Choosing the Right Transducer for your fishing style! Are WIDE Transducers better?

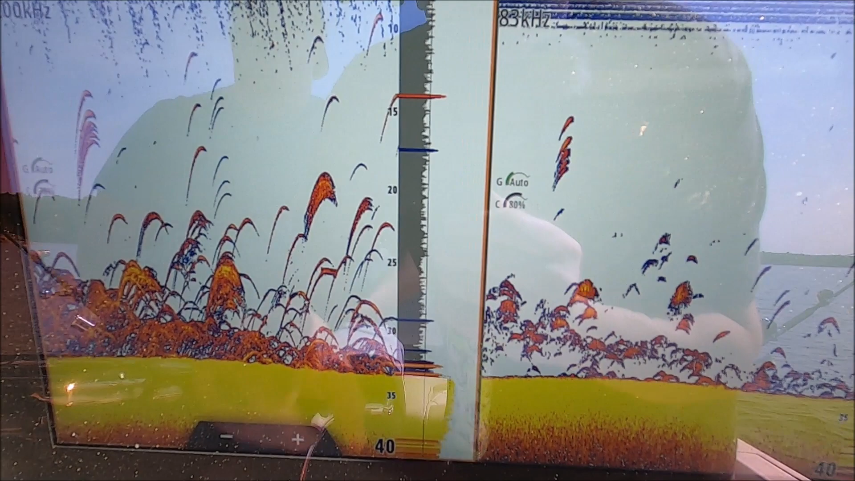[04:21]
see how many more targets we're getting how many more returns here we have our medium
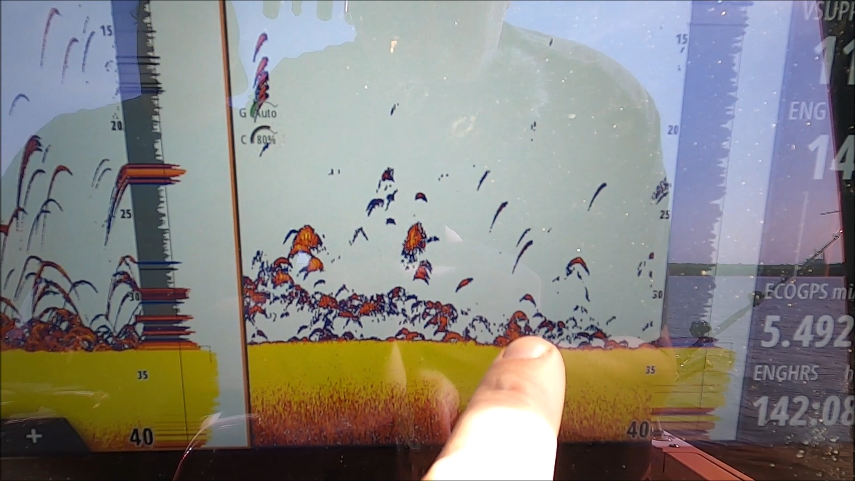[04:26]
chirp with narrower cones and our high wide with a steady wider cone
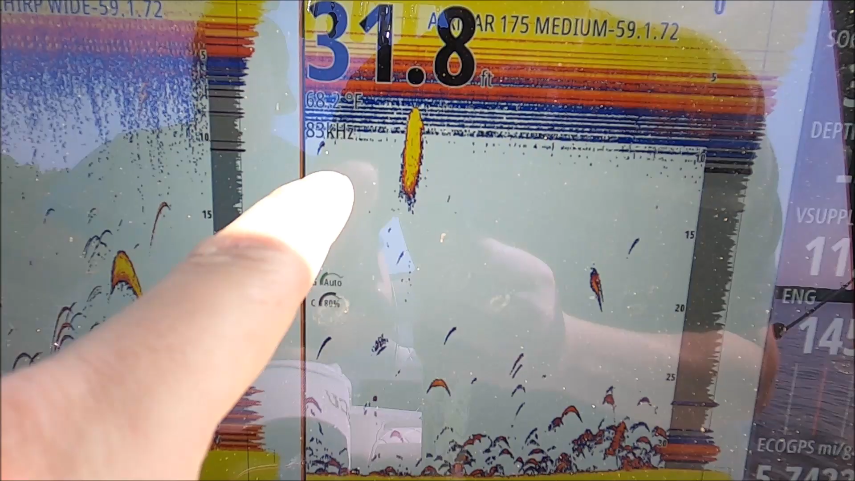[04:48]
On screen: depth 31.8 ft
I have these set to single frequency right now so they're not in a chirp bandwidth I just wanted to show you the
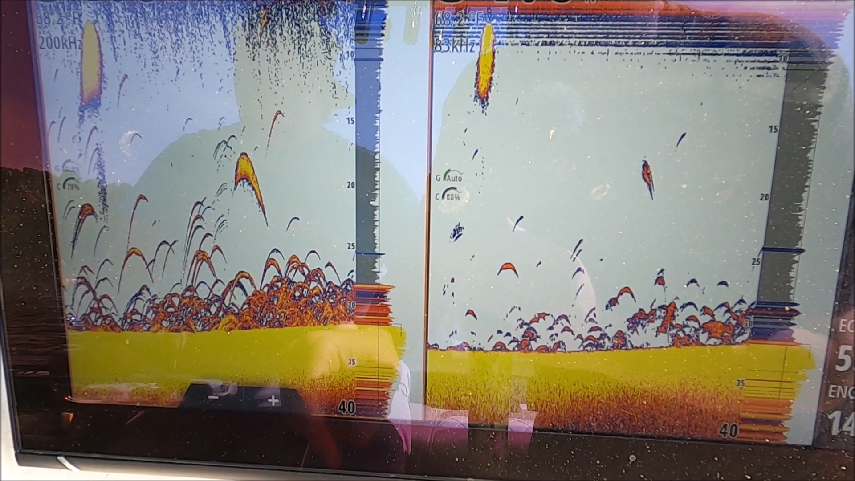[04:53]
difference here I'm not terribly deep so I usually don't set my transducers to chirp and so I'm deeper than
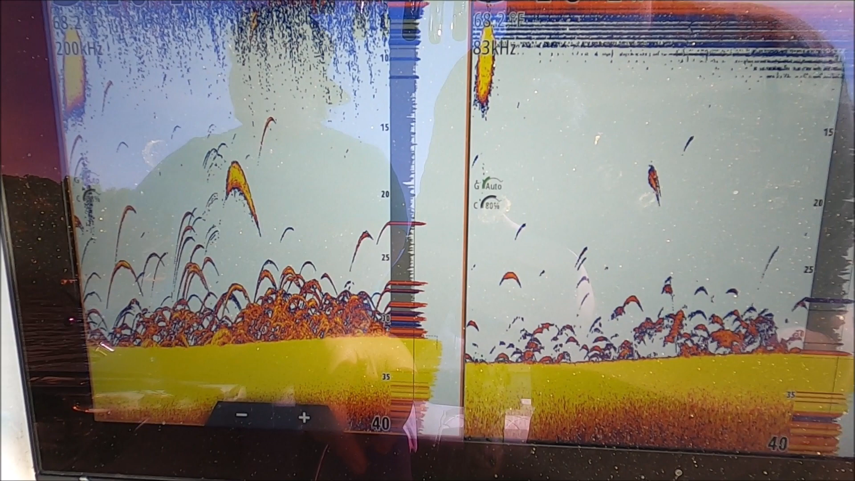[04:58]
30 foot most of the time I just want to give you an idea you can see how
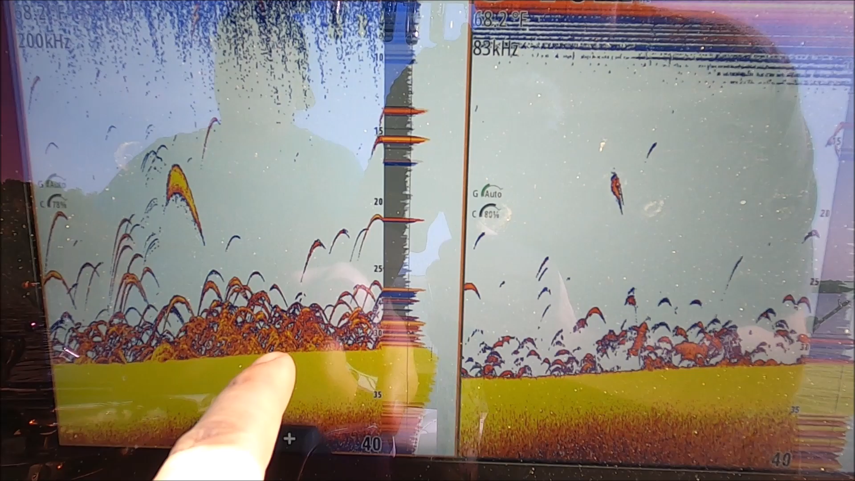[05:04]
many more returns we're getting here with a much wider cone doesn't mean it's any better or any worse it's just they're different